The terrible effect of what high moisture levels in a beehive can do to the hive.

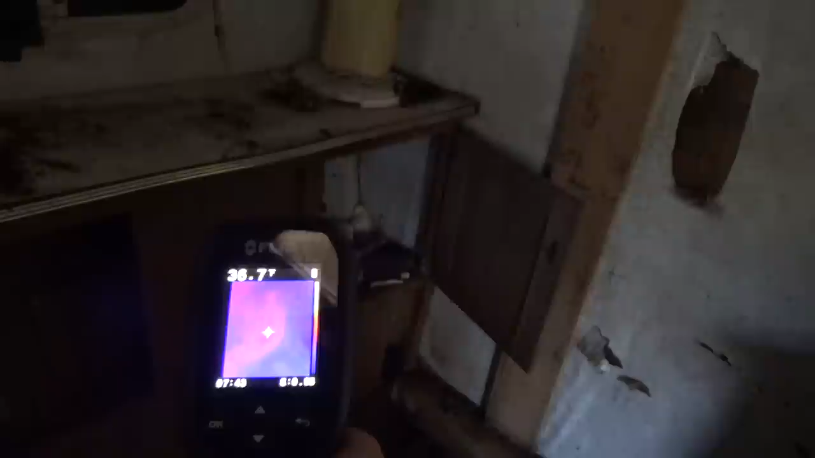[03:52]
I'm getting a signature way down on the floor, and another one.
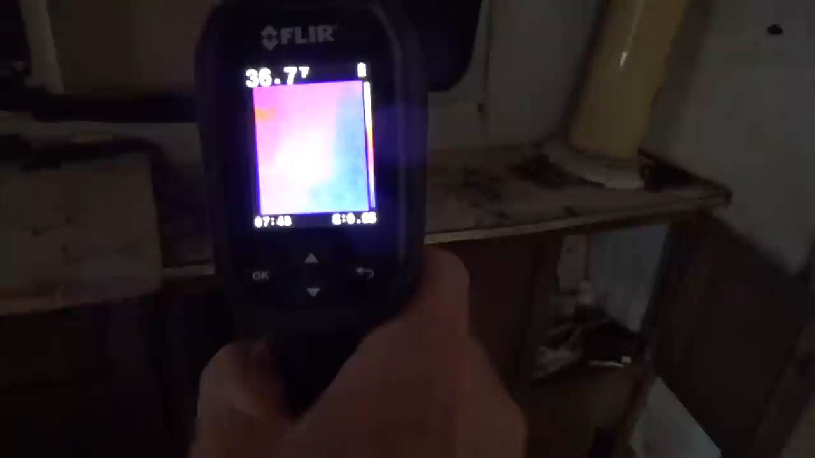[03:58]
Now this is the window, so that's not the heat signature from the bees, that's a window.
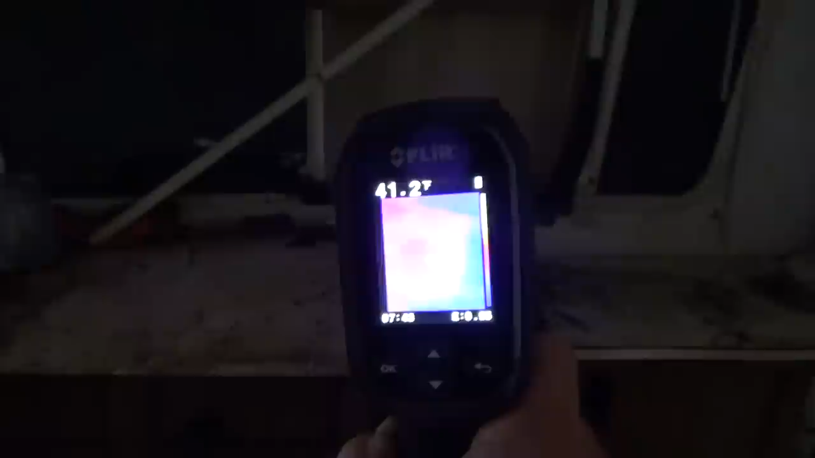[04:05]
But the bees are located down on the floor right here.